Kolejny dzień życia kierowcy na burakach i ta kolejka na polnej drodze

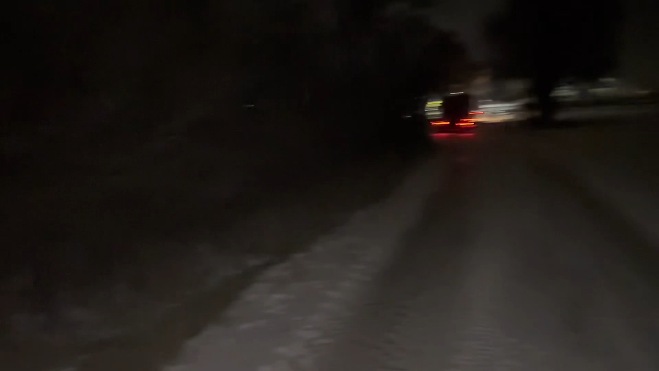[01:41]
coś stoi i żeby się nie poślizgnąć Trzeba wyhamować wcześniej kierowców Ale jak na razie nikt nie jedzie Tam kolejeczka powoli się autko ładują Światełka ładnie stoją